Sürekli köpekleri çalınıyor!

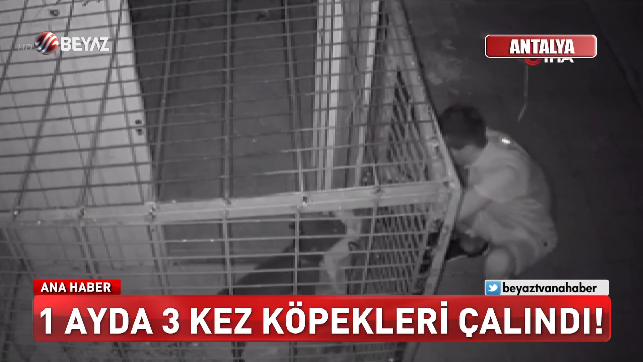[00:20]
Kafesteki tellerin arasından elini uzattı, yavru köpeği işte böyle çaldı. Genç adamın köpekleri bir ay içerisinde tam üç kez çalındı.